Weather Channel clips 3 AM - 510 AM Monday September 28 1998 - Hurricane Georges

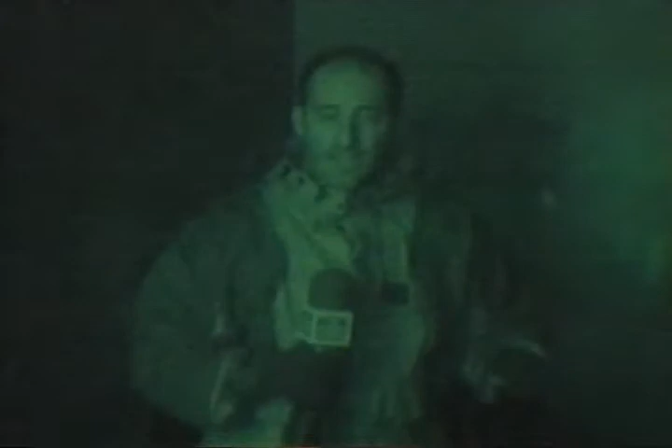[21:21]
we're in gulf port right now we're about five miles from the coast and we are using night vision which takes the